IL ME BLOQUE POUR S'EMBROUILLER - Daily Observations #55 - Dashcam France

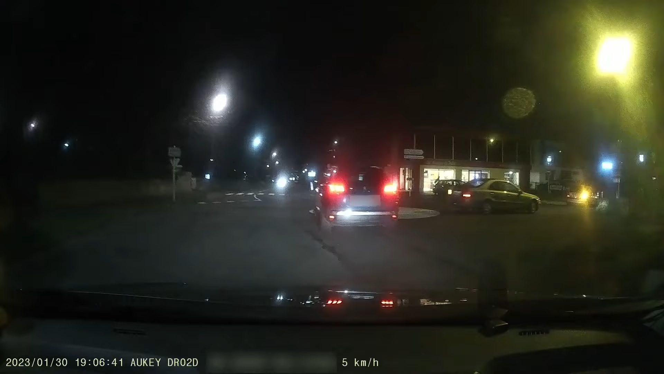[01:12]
Oh le beau rond-point. Elle est pas en très bon état la voiture là.
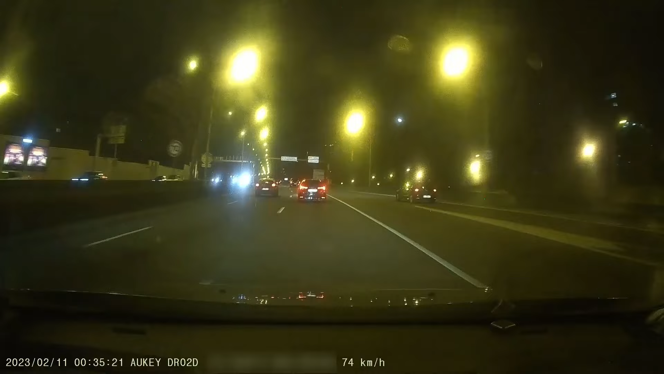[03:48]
C'est vrai, c'est des priorités à droite. Oh putain, il y a des enculés, hein. Oh la vache! Oh!